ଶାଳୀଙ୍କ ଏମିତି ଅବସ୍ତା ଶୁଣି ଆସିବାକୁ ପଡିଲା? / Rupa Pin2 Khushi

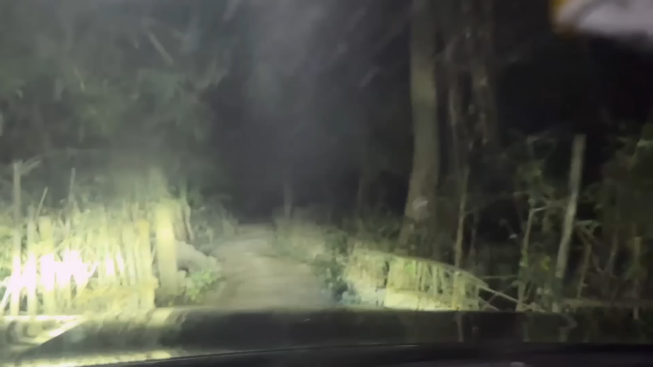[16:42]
মানে পুরা গাড়ি পুরা লাগি যাচ্ছে এপট বাড় তার সাথে এপট বাড় টোটাল দেখ জায়গা হি না তারপরে ভি আমি পছাই না গাড়ি আগে চলছু